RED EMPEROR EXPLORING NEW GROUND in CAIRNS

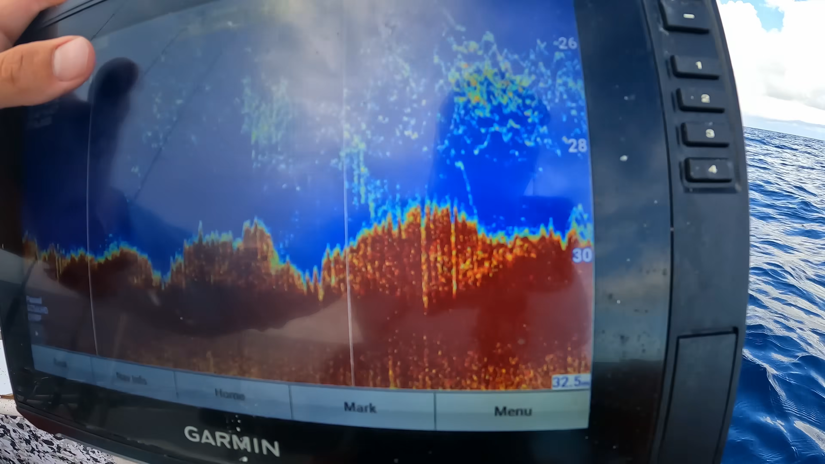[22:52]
It's little rocks, bait, and then your bigger fish above it in the red.